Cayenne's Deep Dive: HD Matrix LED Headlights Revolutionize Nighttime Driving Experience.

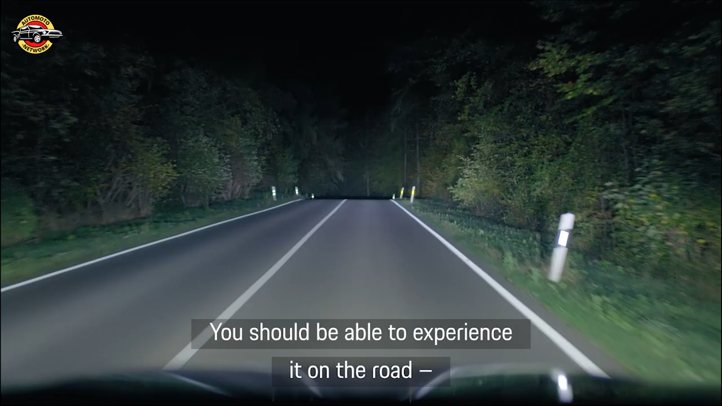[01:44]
Auf der Straße erlebbarer ist tatsächlich ein breiteres Feld, was dann feingestuft ist.
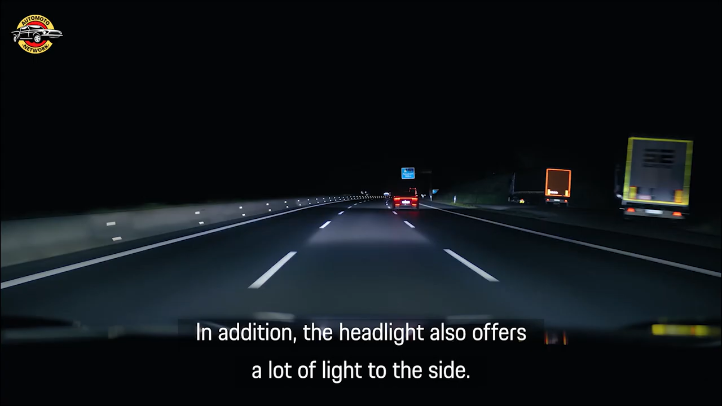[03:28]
Zur Seite, aber auch nach vorne mit einer Reichweite bis zu 600 Metern. Das ist uns sehr wichtig.
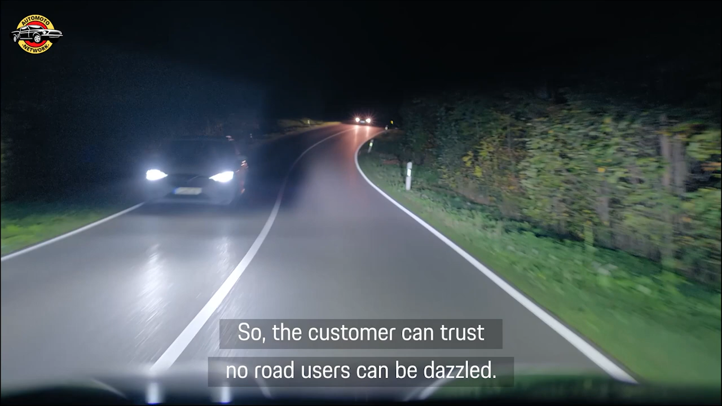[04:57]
Bedeutet im Grunde, der Kunde kann sich darauf verlassen, dass die entgegenkommenden und vorausfahrenden ständig entblendet und nicht geblendet werden. Wir versuchen dem Fahrer auf der Straße das darzustellen, was er benötigt.
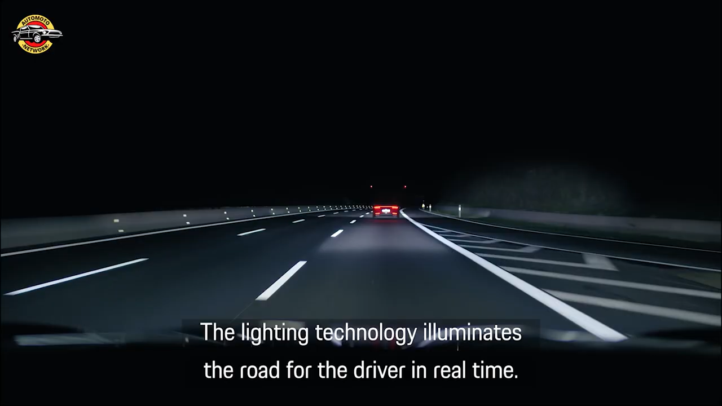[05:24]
weil der Fahrer sich ja bewegt und damit ja auch die LEDs sich zur Straße hin bewegen. Sobald ein Fahrzeug entgegenkommt, werden genau die LEDs ausgeschalten, die dieses Fahrzeug treffen würden.
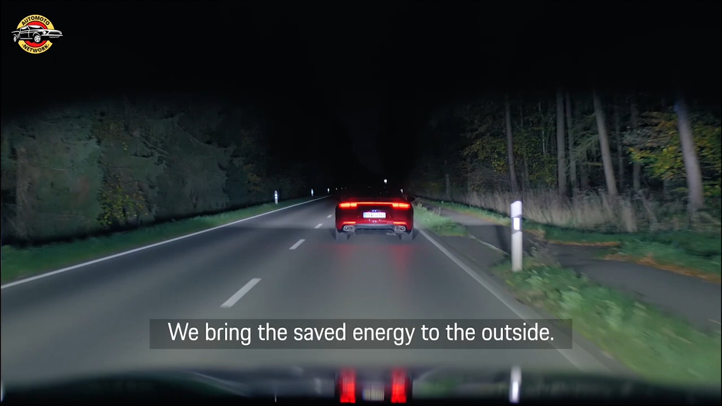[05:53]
die Energie, die wir hier einsparen, die transformieren wir und bringen sie auf die Außenseiten.
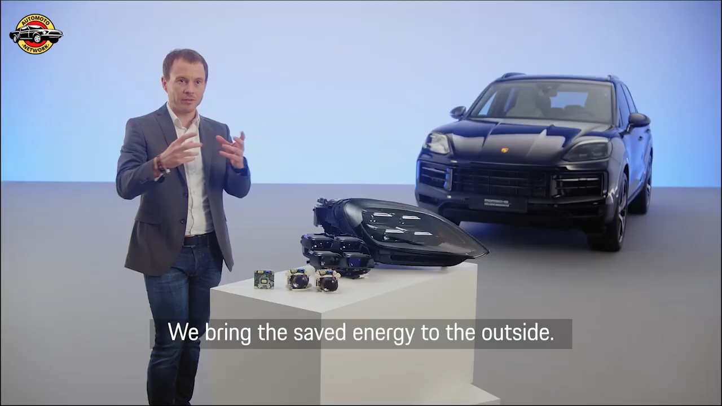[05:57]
Das bedeutet, der Kunde hat in den Randbereichen, wo heute nicht so viel Licht hinkommen würde, um Welten mehr Licht.
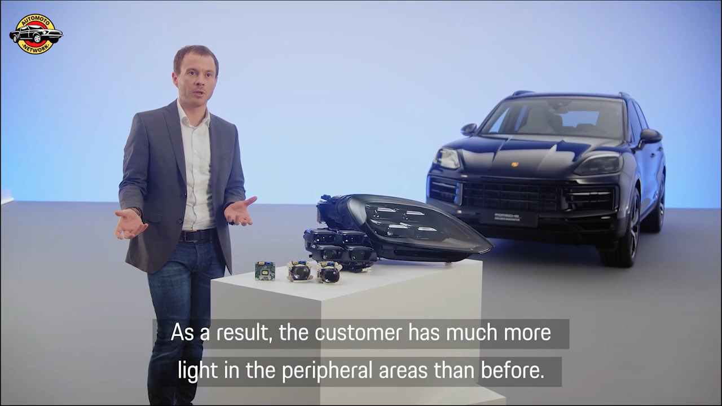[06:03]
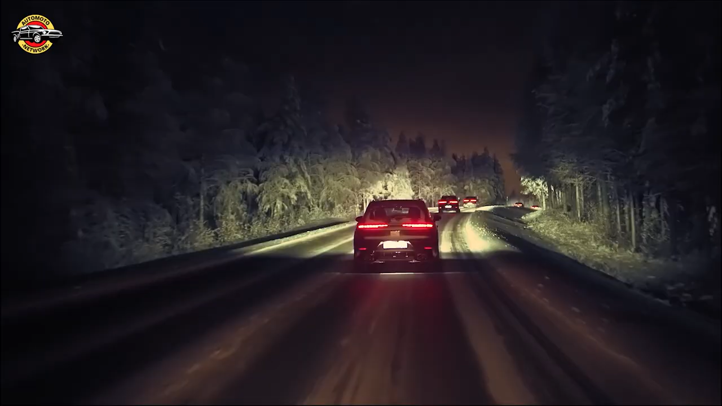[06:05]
Also wir passen unser Licht eigentlich immer an die Umgebungssituation an.